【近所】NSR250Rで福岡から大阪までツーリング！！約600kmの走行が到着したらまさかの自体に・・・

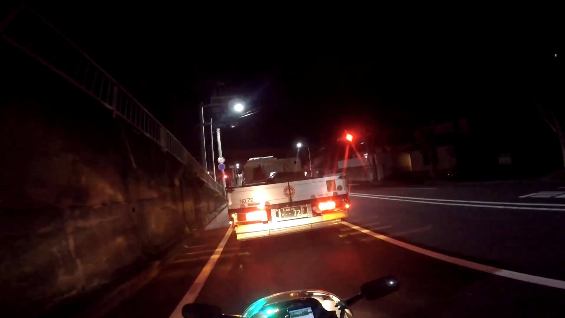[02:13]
いやーねーあのなんかねもう一道で行こうと思ったんだけどちょっとねなんか12時間かかるみたいなんでなので今福岡県からね山口県の県境なんですけどちなみに前回ねこんな感じで高速乗ったらあのガソリンスタンドがなくて爆死しましたガソリン途中でなくなっちゃったにゃーになったどうして高速を使うんですけど僕はねET
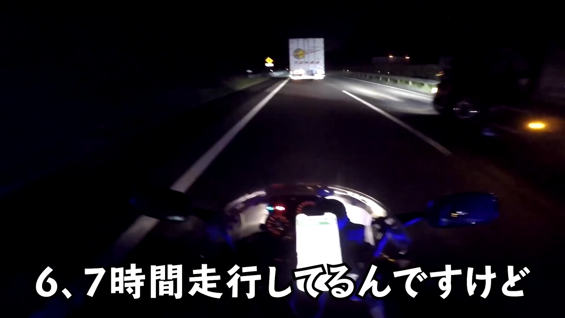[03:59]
7時間走行してるんですけど外気温のスクリーンショットがこちらです6度危ねー俺さ上のこの今着てるやつこれマジ着てこんかったら終わっとったパーカーとジャケットとかで行こうしとったけどねいやさすがにやばかろう
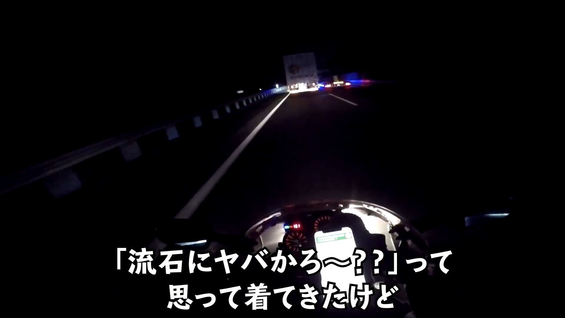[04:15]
と思って着てたけどこのね冬用のこれ着とっても寒いだからあの今ねずっとトラックの後ろでこうスリップストリームを感じながら走っておりますじゃああとね2時間ぐらいのんびりもうこのトラックの後ろをねゆ